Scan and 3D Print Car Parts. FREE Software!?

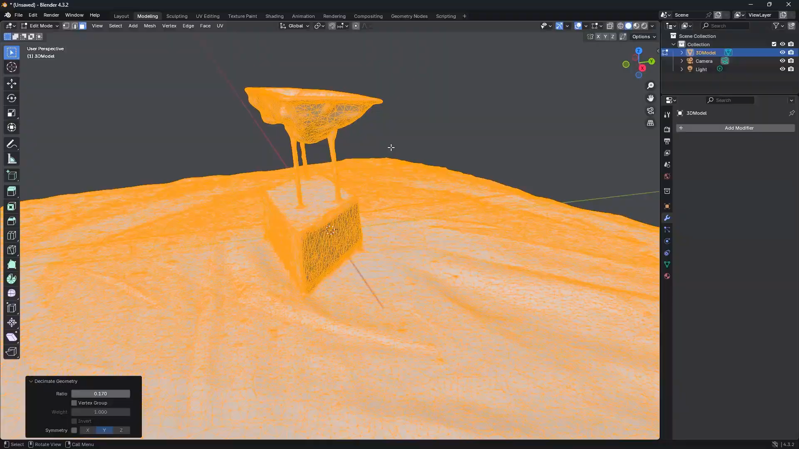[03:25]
and try and smooth all
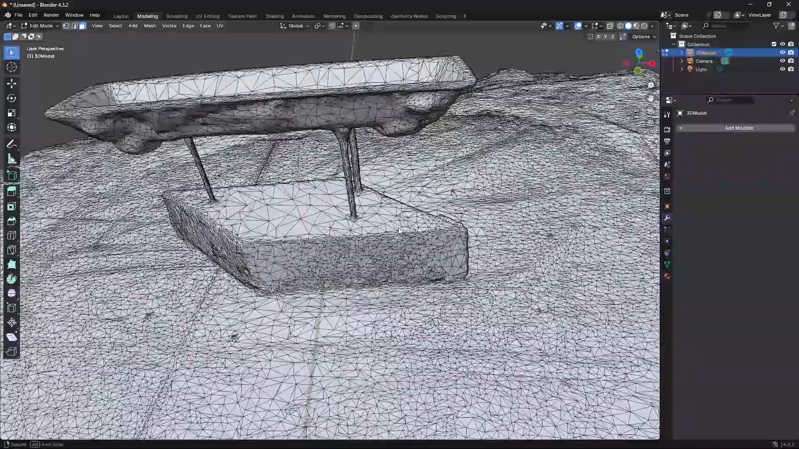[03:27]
this bumpiness out with all these random tools I see inside of Blender.
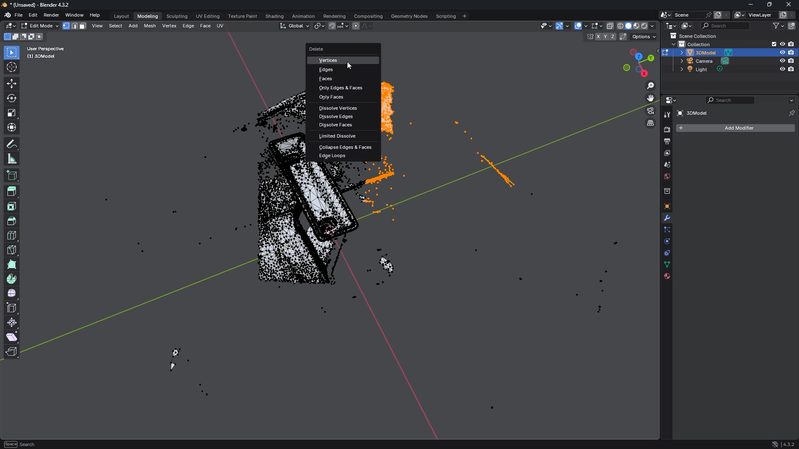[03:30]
So I see sculpting up there. That's probably going to be a nice one.